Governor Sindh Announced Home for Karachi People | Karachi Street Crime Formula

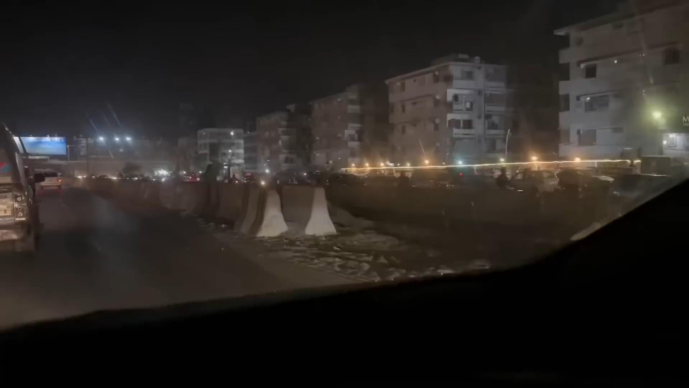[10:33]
ہے شہرے کراچی کے لوگ بڑے پریشان ہیں لوگ کہتے ہیں کہ آپ صرف گھومنے کیلئے نکلتے ہیں مگر یہاں پر جو ہے وہ آپ کے سامنے بی آٹی ریڈ لائن کا منصوبہ یہ کب تک مکمل
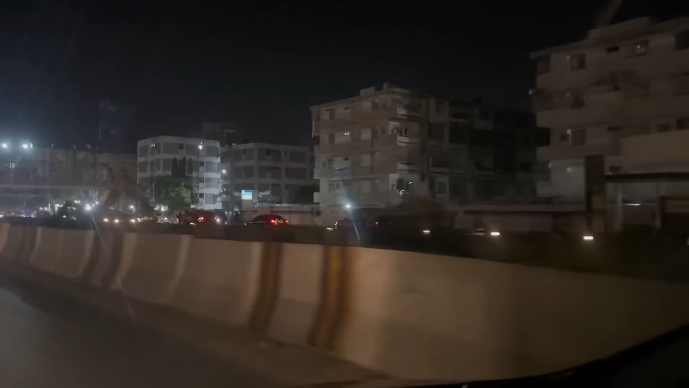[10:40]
ہو جائے گا صرف کھوڑنا آتا ہے لیکن بنانا نہیں آتا دیکھیں گھوم تو آپ بھی میرے ساتھ پہلے رمضان سی رہے ہیں اور سارا کراچی گھوم ہی رہا ہے آگے کوئی نہیں بڑھ رہا